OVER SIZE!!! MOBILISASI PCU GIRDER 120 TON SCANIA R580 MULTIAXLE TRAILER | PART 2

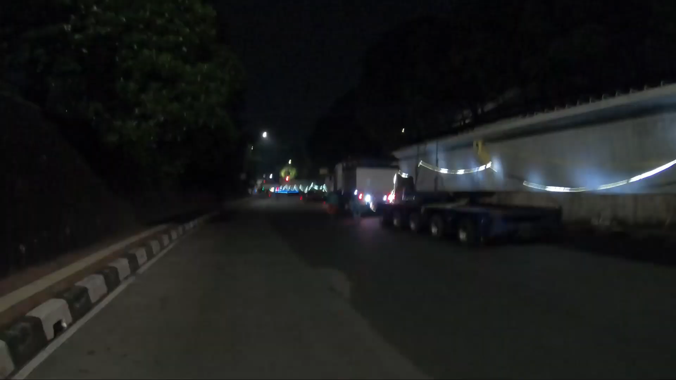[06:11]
Nah ini posisi turunan. Terus nikung juga, agak nikung.
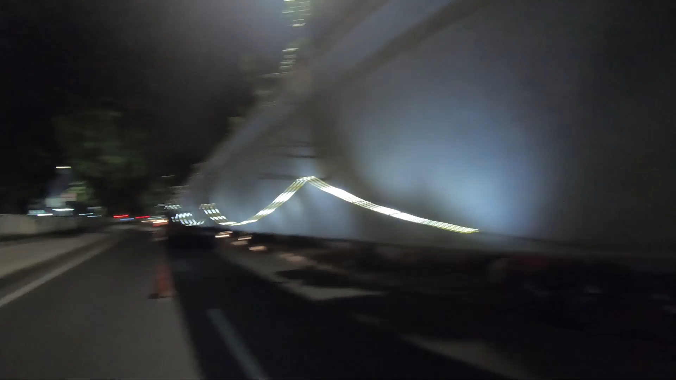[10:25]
Menggunakan multi axle, 5 axle di depan dan 5 axle di belakang plus turntable.